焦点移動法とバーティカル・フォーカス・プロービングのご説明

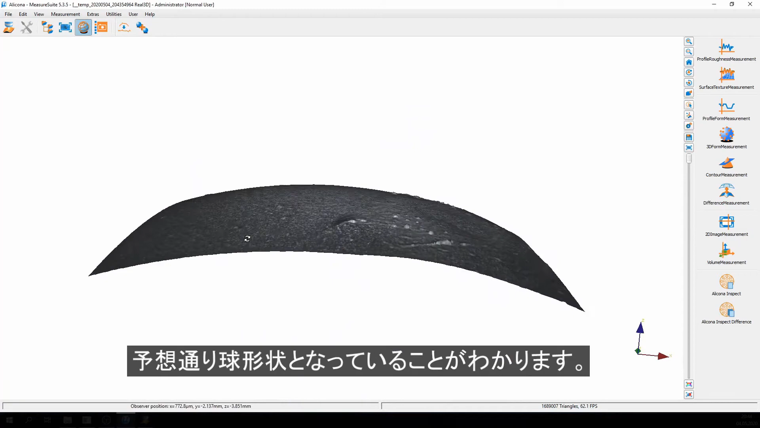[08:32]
i can also switch to pseudocolor where the height of the data set is coded into color and this data set is now
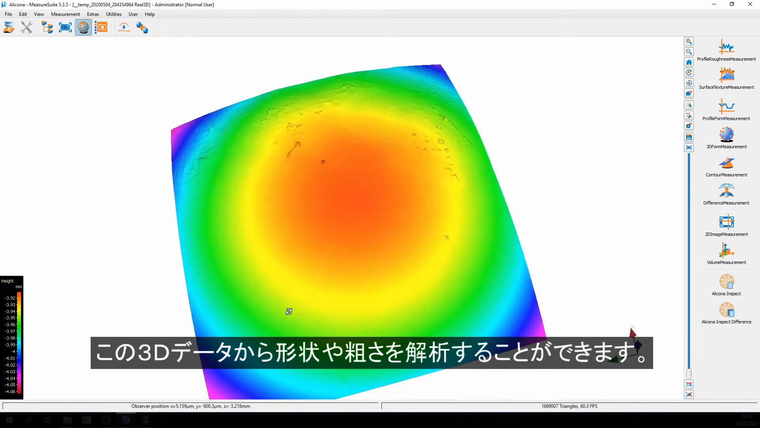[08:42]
able to give the operator the information of the form and of the roughness so further processing can be done